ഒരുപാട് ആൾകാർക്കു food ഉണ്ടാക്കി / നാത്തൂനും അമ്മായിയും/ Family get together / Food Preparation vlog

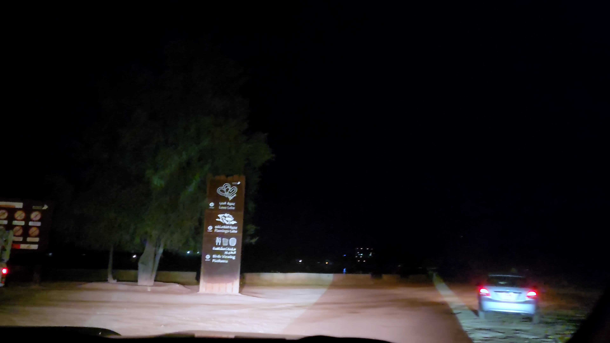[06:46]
അപ്പോൾ എന്താ പോകുന്ന വഴി അതുകൊണ്ടാണ് ഞാൻ എടുത്തത്. കുറച്ച് ഒരു എന്താ പറയുക, ഒന്നും കാണാനുമില്ല.
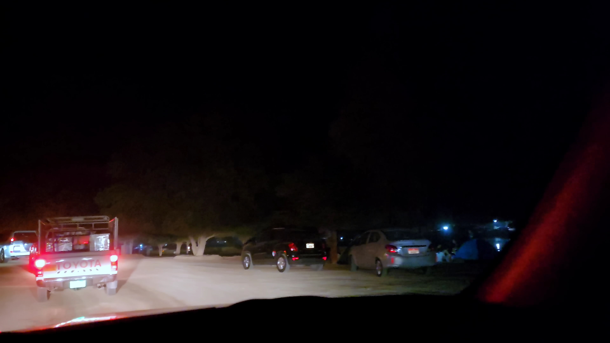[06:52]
നമുക്ക് അങ്ങോട്ടും ഇങ്ങോട്ടും പരസ്പരം കാണണമെങ്കിൽ ലൈറ്റ് വേണം.